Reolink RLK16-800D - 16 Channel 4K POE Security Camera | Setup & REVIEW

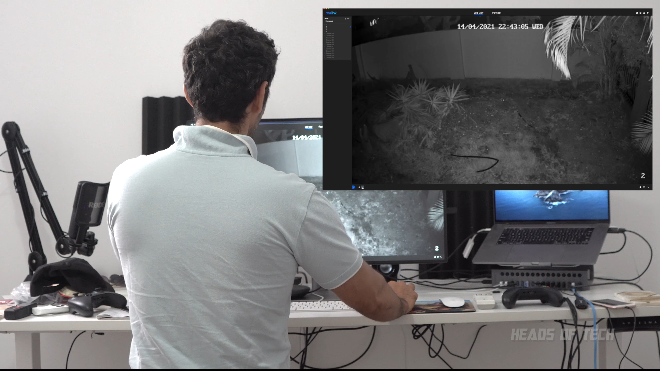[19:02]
I can also switch into the next screen, and it takes a couple of seconds, and then you get high quality view. You can also zoom out, so I can go to a 4x split, for example, and it's got different rooms. The quality isn't as sharp when you zoom out because it can represent many screens at the same time, but once you zoom in, the quality gets pretty sharp.